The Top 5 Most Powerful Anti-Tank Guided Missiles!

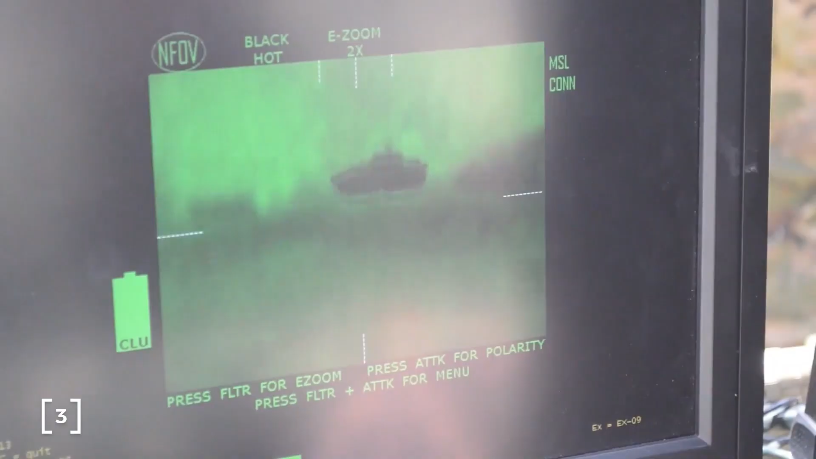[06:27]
which includes an integrated day-night sights offering a 4x magnification for day
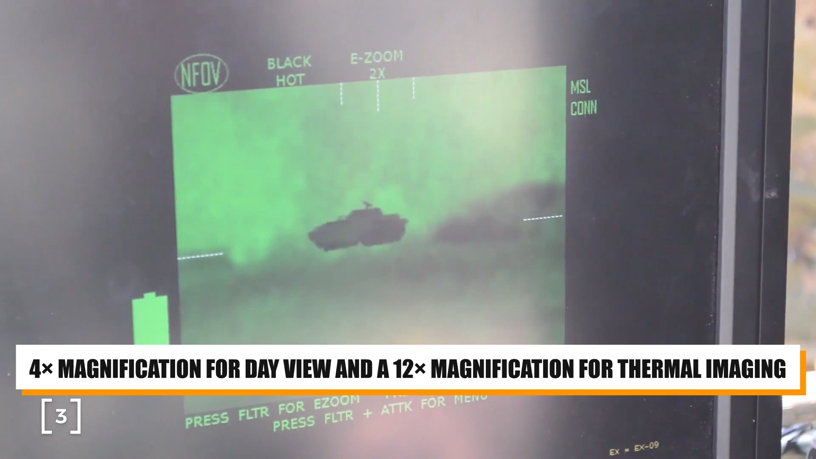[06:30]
view and a 12x magnification for thermal imaging.
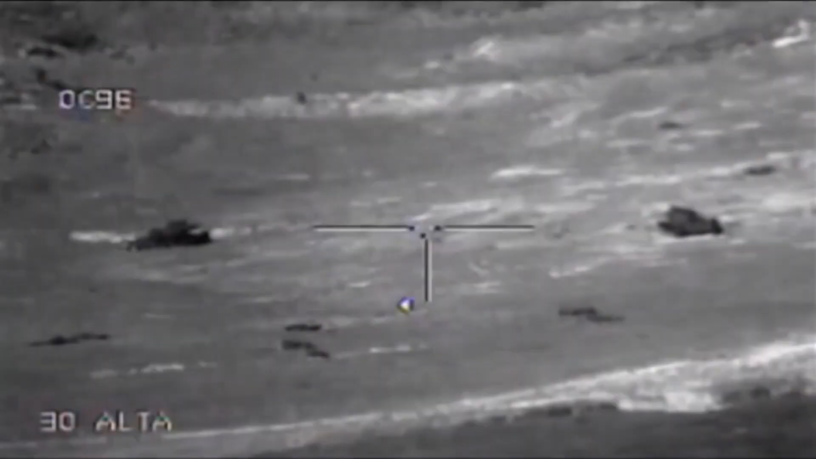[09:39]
such as the imaging infrared seeker and the advanced propulsion system.